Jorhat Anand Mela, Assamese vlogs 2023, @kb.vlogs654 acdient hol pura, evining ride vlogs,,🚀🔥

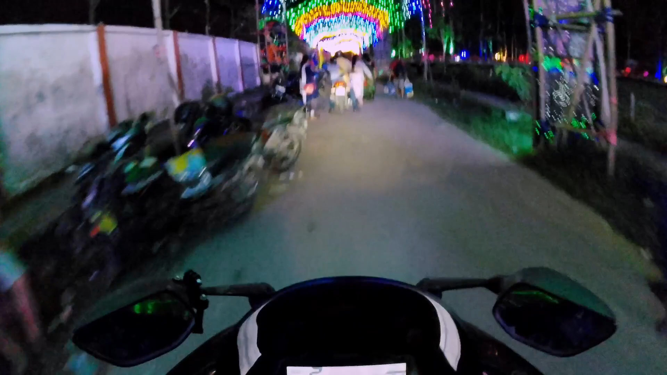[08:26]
লেটছ গ' মেন গাইজ ইয়াৰ পৰা গৈ থাকোঁ আৰু দেখিছে একদম মানে গোটেই ৰাস্তাটোতে ওপৰত একদম মানে লাইটে লাইট আৰু মানে আজি